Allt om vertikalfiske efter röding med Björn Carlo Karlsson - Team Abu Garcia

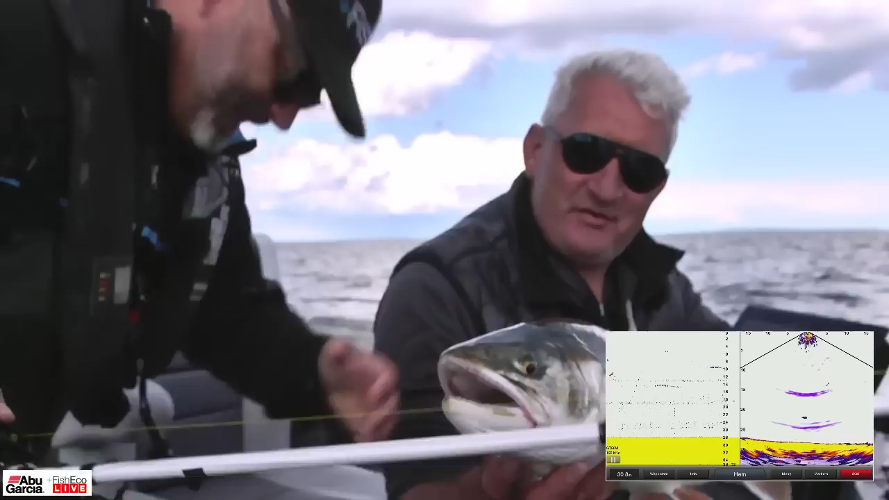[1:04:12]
Vätten röding deluxe. Hämta farmor. Bra. Så du filmar när han simmar. Titta. Där stack den. Nästan lika roligt det är att se dem sticka.
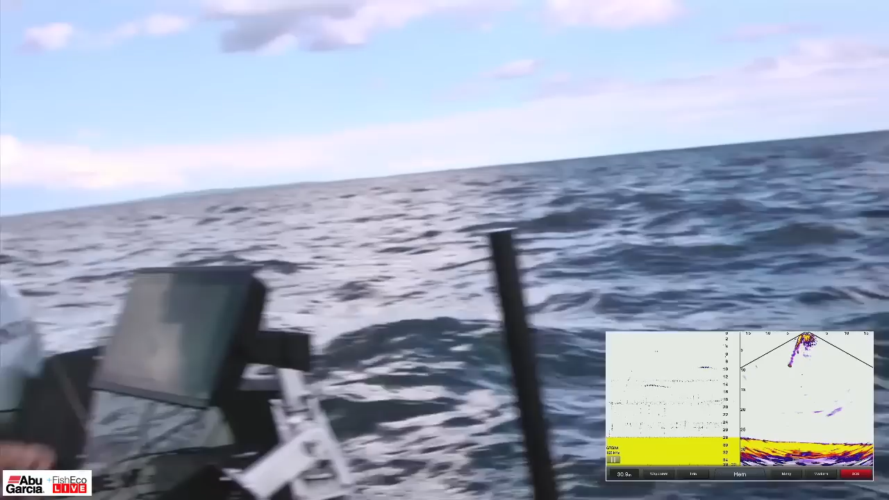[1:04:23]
Tack min vän. Du kan vi följa honom där. Ja. Hur han går ner hela vägen alltså.
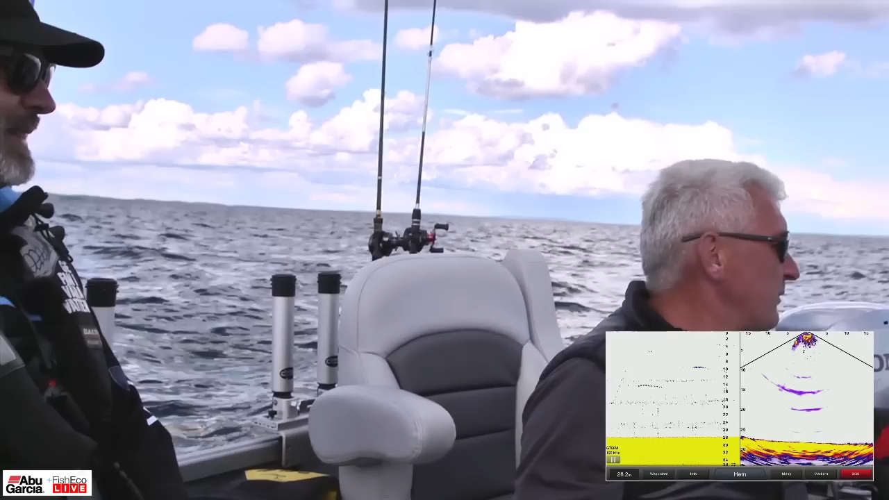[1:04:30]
Hur lätt som helst. Ja. På Panoptixen. Ja, det var bra. Där satt han.
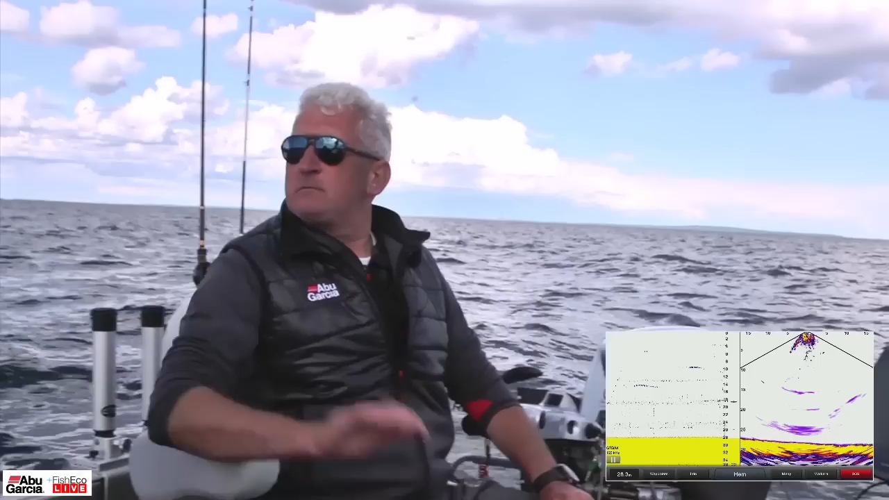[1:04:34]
Härligt. Där satt han. Ja. Vad har jag? Koster. Kostergiggen. Koster. Det var den som gav det. Och du, ja, Jag är lite upphetsad. Ja, så att jag det är bra, vet du vad jag gjorde?
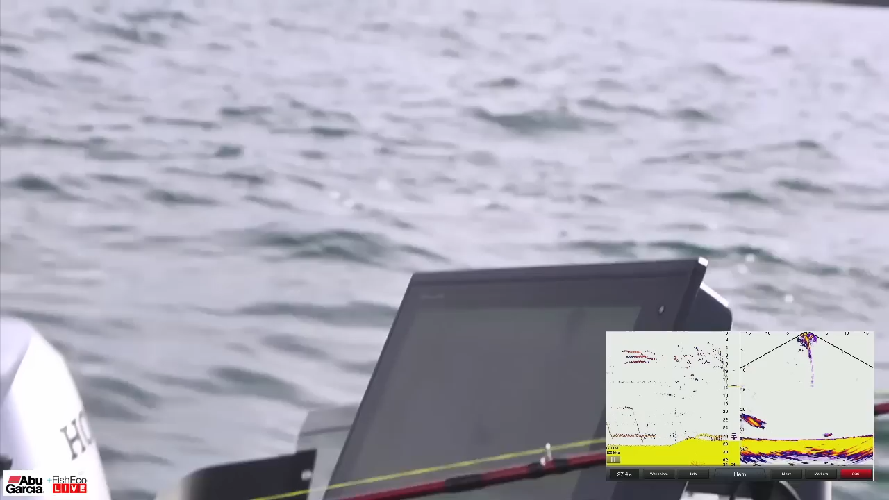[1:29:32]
Han är ju i stort sett bara en liten bit till höger sida av båten. Här kommer betet ner då, va? Och det, alltså, vi får ju ut så mycket, mycket mer information på det, i det här fönstret än vad vi får i det här 2D-fönstret.
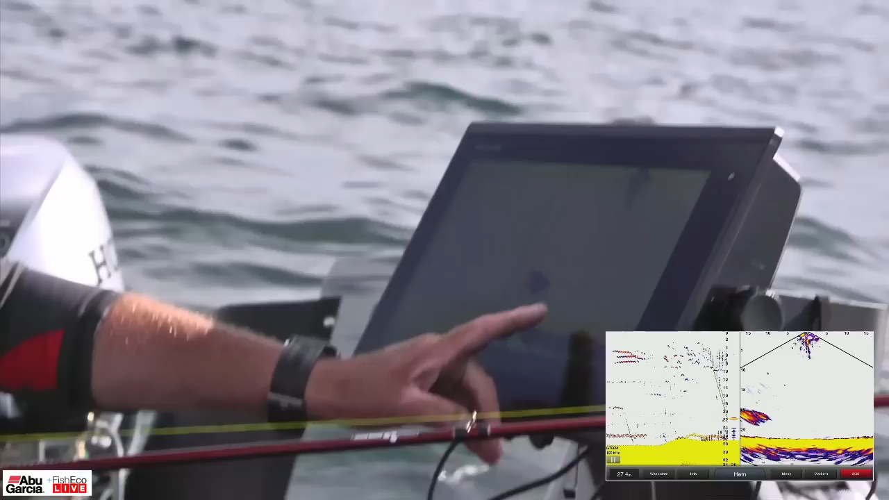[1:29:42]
Ja. Så det har ju givetvis förändrat fisket. Nu ser man där på vänster sida. Nu är det betestim som kommer in, va? Förändrat fisket för mig monumentalt alltså. Ja. Det, jag vet inte hur många rödingar jag har fångat genom att se dem och komma här ute. Mm. Vandrande här. Ser du, Victor? Ja. Och det ser man ju överhuvudtaget aldrig i det här fönstret.
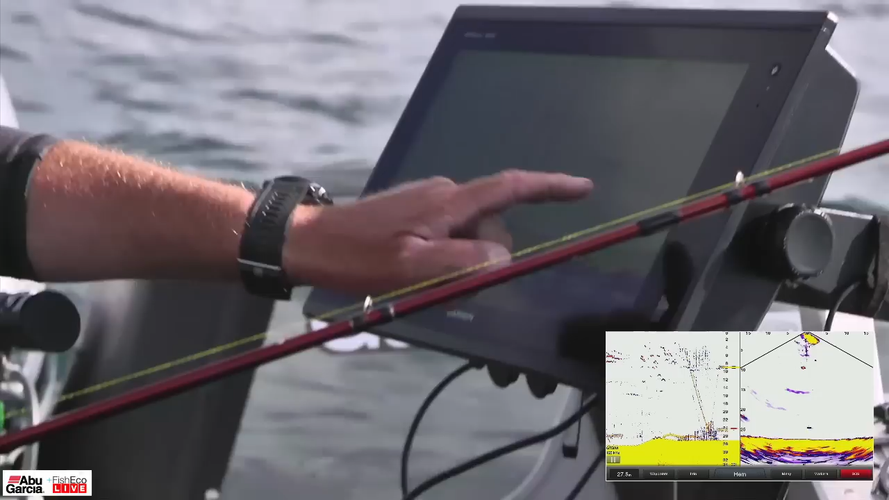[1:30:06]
Du har ju inte ens en aning om att den rödingen finns. Nej. Existerar.
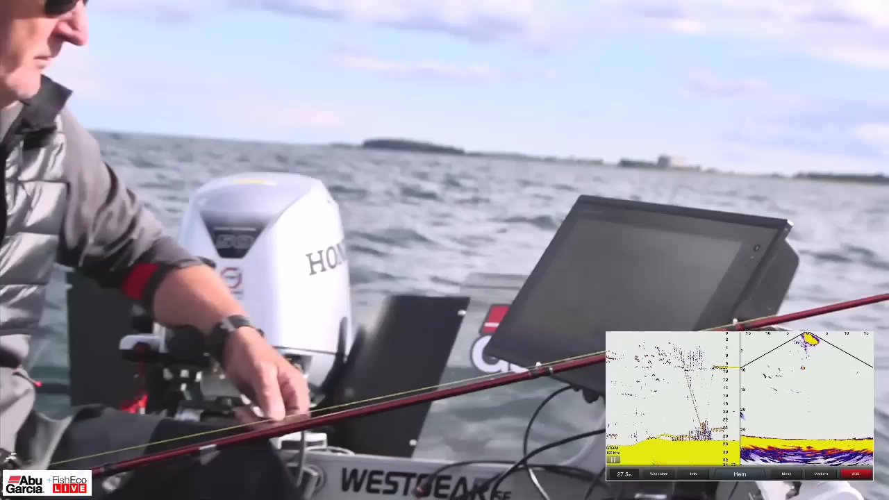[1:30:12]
Så alltså, man kan ju i stort sett bara vänta in rätt tillfälle att veva upp sitt bete framför näsan på den när han kommer simmande då. Mm. Så det har förändrat väldigt, väldigt mycket.
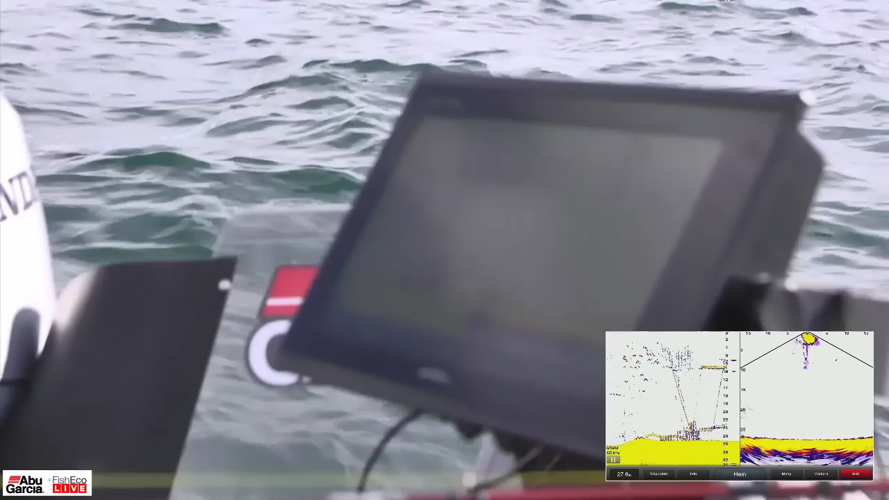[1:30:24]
Galet roligt att fiska med givetvis när du ser hur fiskarna simmar efter. Ja. Det är ju, man blir ju tokig på det. Ja, jag tycker det är jättekul. En ny dimension så att säga för just på rödingfisket.
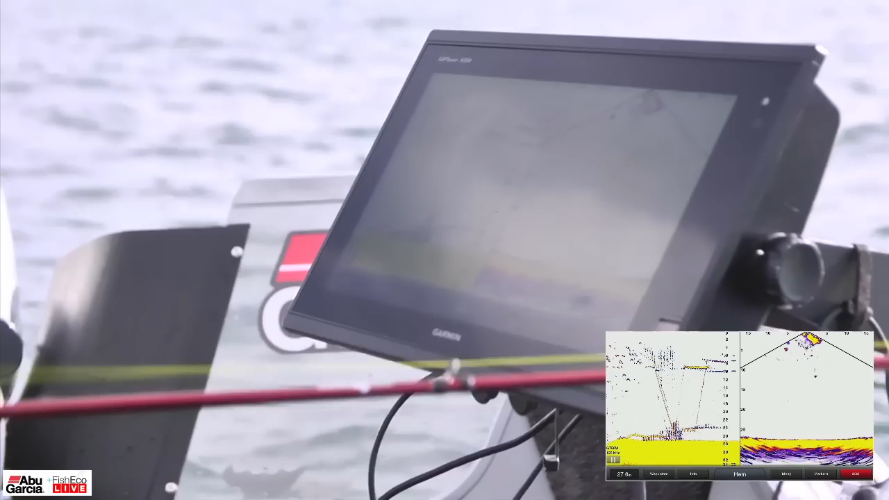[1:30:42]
Och tycker du ösfiske? Ja, det tror jag säkert. Jag ser ju en där till exempel som är där ute och simmar nu. Han är ju 10 meter till utanför båten åt det hållet. Ja. Är du här nere någonstans? Ja, det är, ja, det är du som hänger där. Ja, fast bra. Det är någon fisk också, va? Där uppe har vi ju en där ute nu då, va? Sen har vi en där. Så det är, vi har några pelagiska fiskar här.
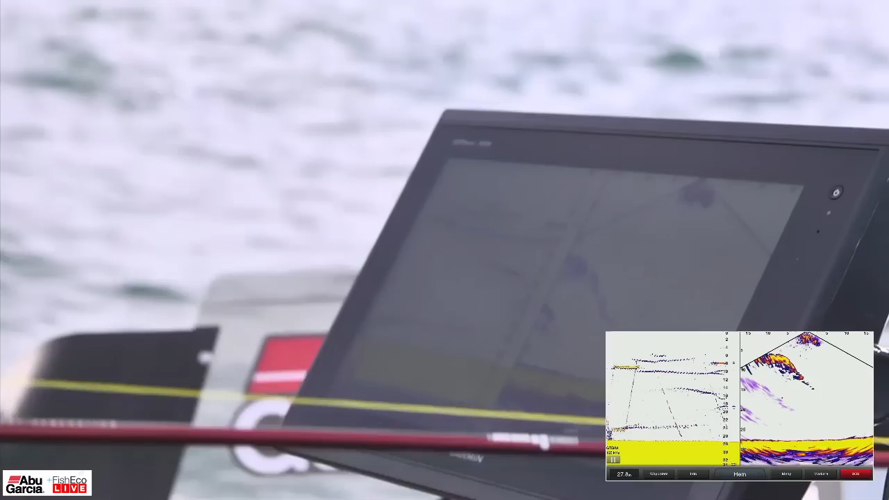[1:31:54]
Okay. Det funkar, ja, vad bra. Jag ser att du är snart nere där. Mm. Den här är en annan rätt rolig grej med det här. De är ju så väldigt nyfikna de här.
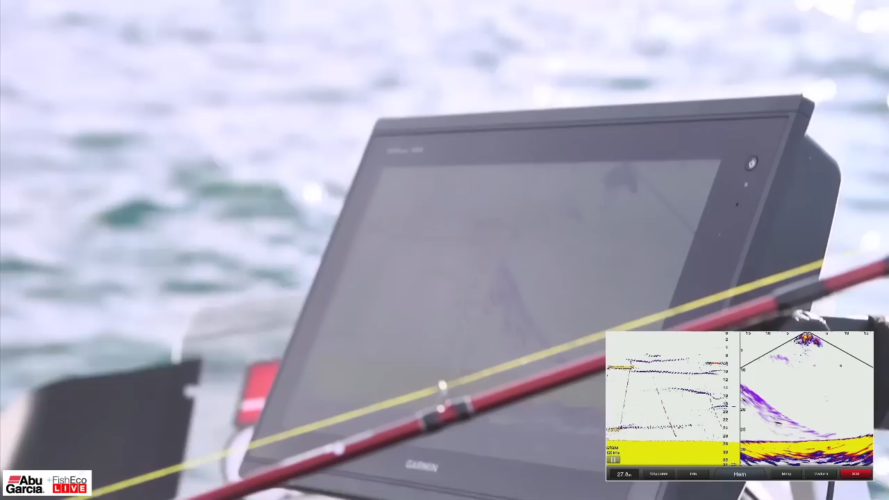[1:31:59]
Mm. Så om du befinner dig på botten och har lyckats locka till dig en röding där och du är på väg med den upp i expressfart,
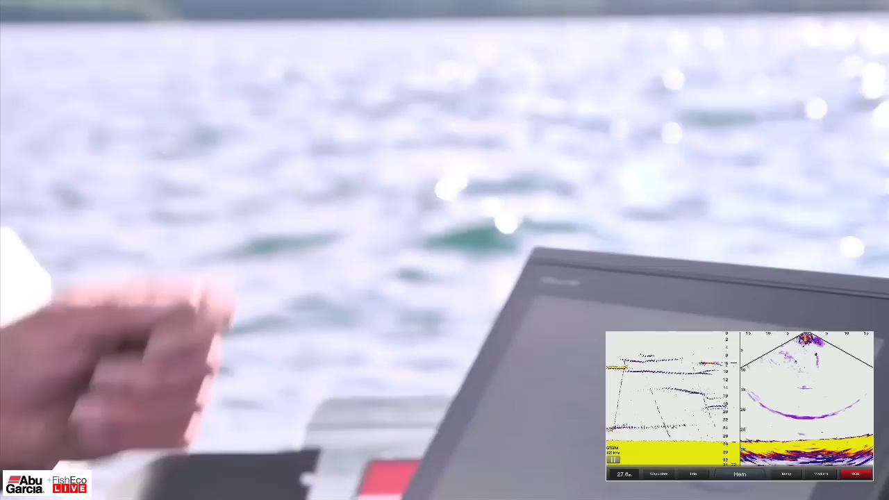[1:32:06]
ja, och jag släpper ner, då ska du inte tro att du kan få den rödingen att fortsätta följa efter ditt bete. Nej, det går bara för han lite. Hänger på nej. Ditt neråt. Ja. Oj, där var det visst något annat. Ja. Så den hänger med ner igen. Och det hjälper inte om du bara hänger ditt bete i vattnet. Nu dog det igen, säger grabbarna här. Nej. Nej, men det var svajar. Nej, nu verkar det som vi är tillbaks. Nej, det var länge sedan det här. Allt är bra, Kotten.